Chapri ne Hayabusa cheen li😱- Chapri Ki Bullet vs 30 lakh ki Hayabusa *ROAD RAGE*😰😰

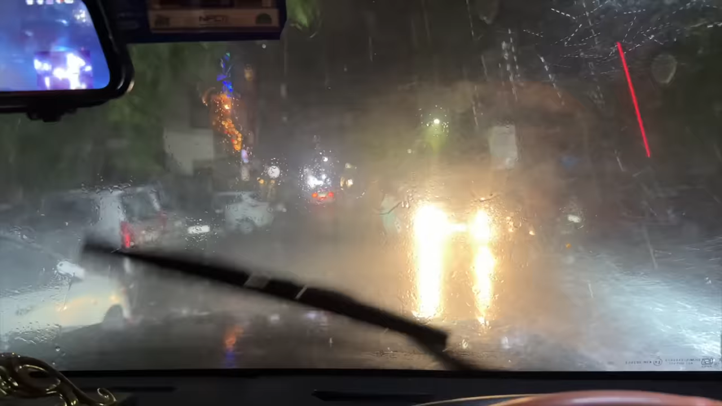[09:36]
भाई ये ठंड क्या करवा के मानेगी, इतनी भयंकर बारिश आ रही है दिल्ली में,